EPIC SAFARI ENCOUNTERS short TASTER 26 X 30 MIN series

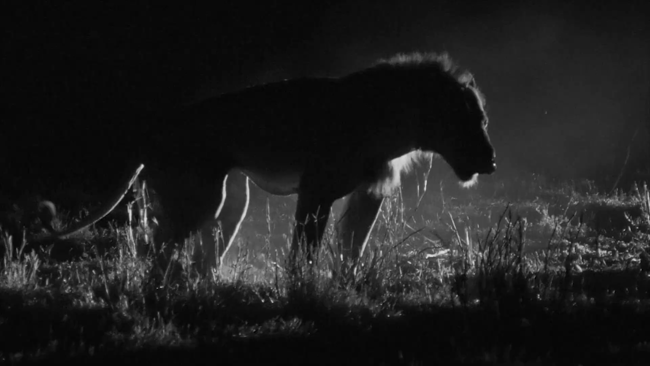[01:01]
What he's doing is he's actually mocking his territory.
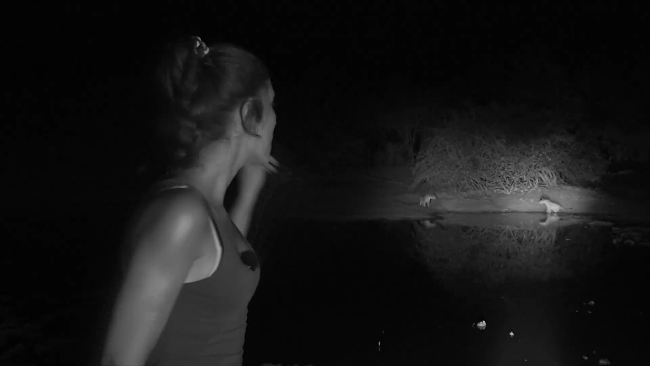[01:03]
There is another leopard over there. They're having a stare off.